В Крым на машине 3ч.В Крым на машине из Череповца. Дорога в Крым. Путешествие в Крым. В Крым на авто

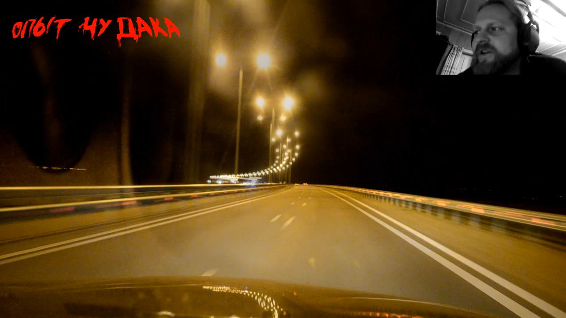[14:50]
Дорога хорошая. Трасса скоростная. грандиозное сооружение. Дочка у нас уснула, очень хотела мост посмотреть, но не выдержала дороги и просто захрапела.